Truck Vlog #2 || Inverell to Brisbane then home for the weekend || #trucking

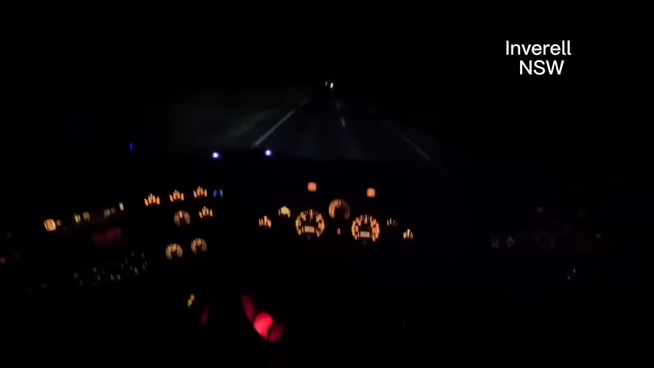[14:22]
Up here on the left, don't know if you'll be able to see them, that light there on the left, that's the dock, and you can usually see from the road whether or not there's trucks sitting in there.
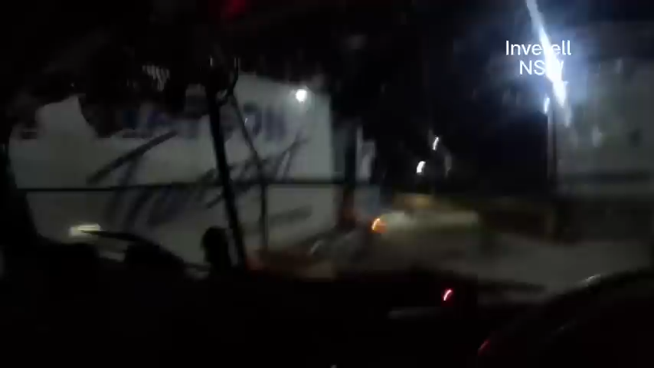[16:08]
He's loading that single up and going to Sydney. That's the truck I was talking about. He actually left the yard before I did and somehow or another he got here after me and I didn't even pass him.